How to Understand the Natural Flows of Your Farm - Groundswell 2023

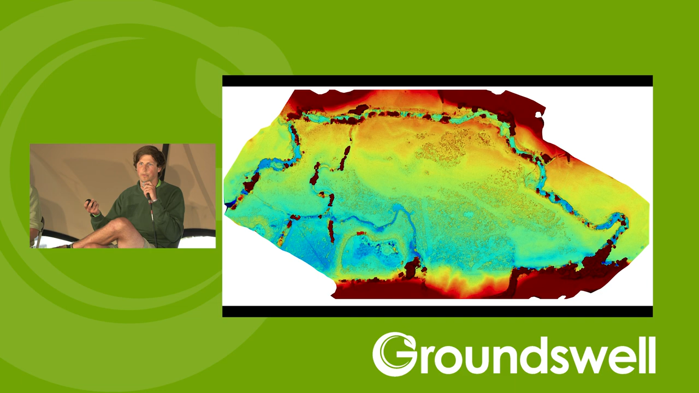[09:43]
And so to move now into just some, some projects that we're in the middle of, and, and so tell the story of how we see what we see and, uh, and why we've made the decisions we've made. Uh, this is a, a, a smaller project that was on a flood plain in the river Torridge. And this is a digital terrain model, which was made by somebody doing a drone over flight, which is unbelievably useful to, to us now. I feel like the sort of lidar capacity that is, is out there is, is actually pretty much available to everybody. So I'd highly recommend if you get the chance and you're looking at your farm to, to look at lidar.
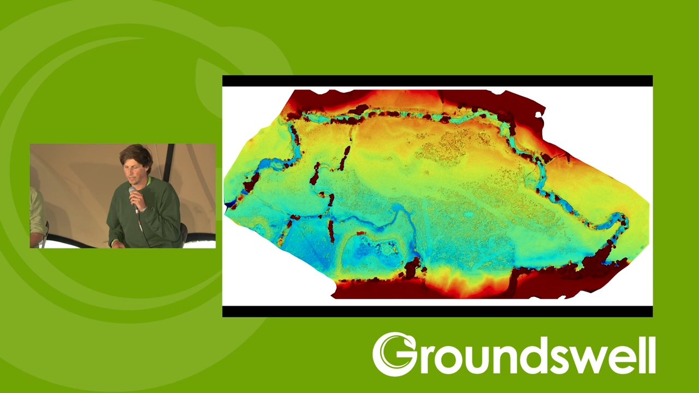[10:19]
And, um, we use GIS geographical information systems to kind of overlay lots of different layers of the landscape,
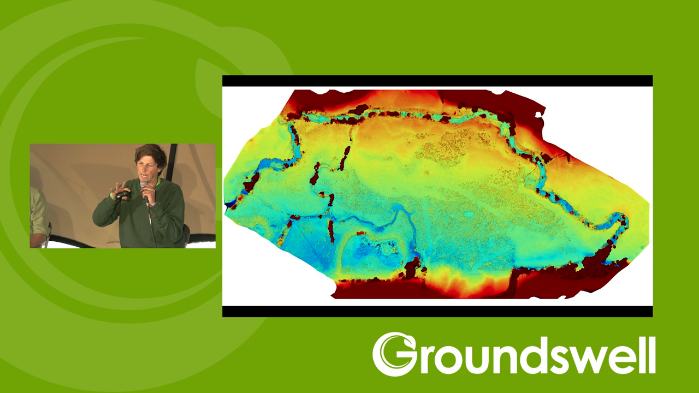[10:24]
but, but topography, which Kim will also talk a lot about is,
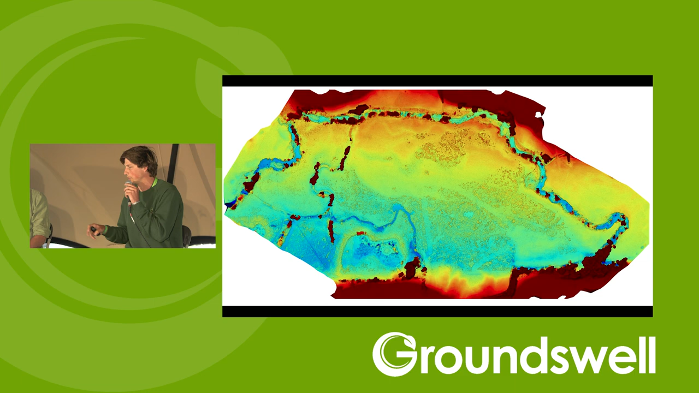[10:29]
is such a crucial thing. And also the sort of hidden topography, which is left as a, as a skeleton,
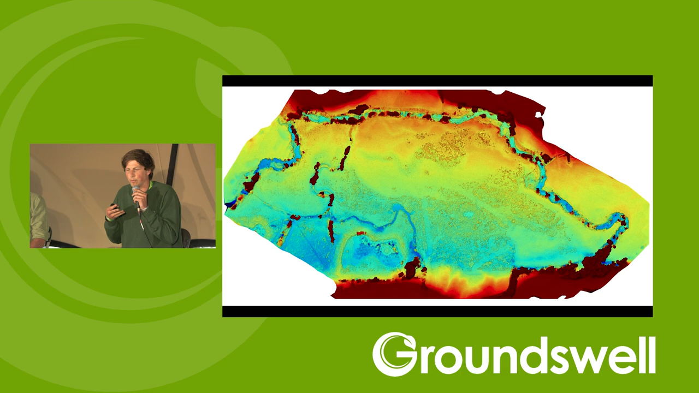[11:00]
Because you could do theoretically in this time and this age, absolutely anything. You could, you could take machines to anything and move entire mountains if you want to. But does the, does the landscape want you to do that? And, and how might it reset if you were to be, you know, marginally more, more sensitive? Um, but at the same time, potentially artistic because our forebears have, of, you know, moved earth to change landscapes.
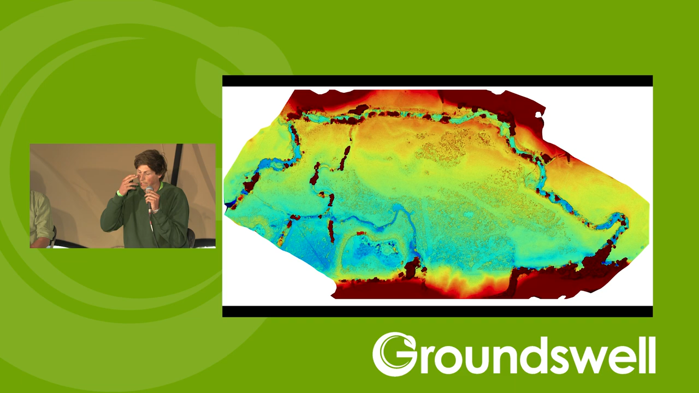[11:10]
And so it seems logical that, you know, we shouldn't shy away from that at the same time. I think what's really fascinating about this to me is, and I hope everybody can see it on the screen, is that you've got the river Torridge that goes along the top side of the screen and sort of bends down into that meander at the bottom. And the, the blue colour is essentially the lowest parts of the, um, of this landscape.
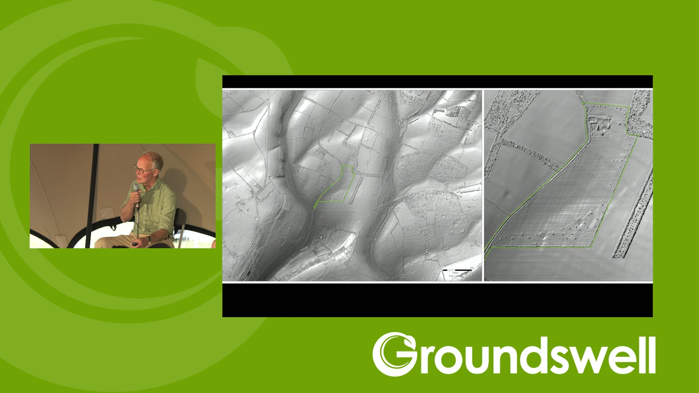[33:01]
And on the right-hand one there, you can see even those dimples, which, um, are possibly Iron Age dewponds that I actually didn't know, um, were, um, there. But when it came to planting the woodland there, I just followed the very subtle topography through there,
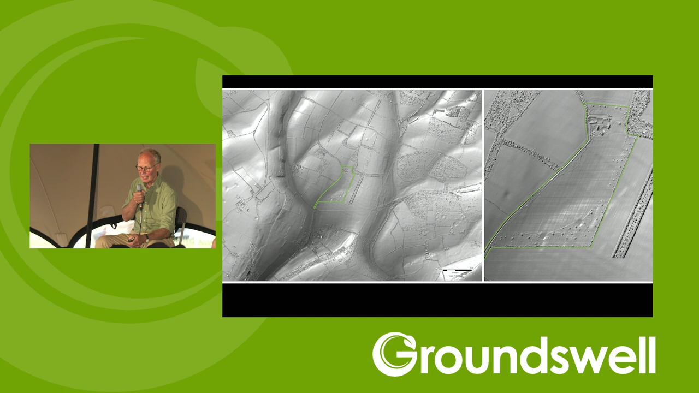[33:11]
and, and planted according to those, and then started making, uh, remaking dewponds in the, in the dips. And, um, um, on the left is the, the woodland that then followed that topography.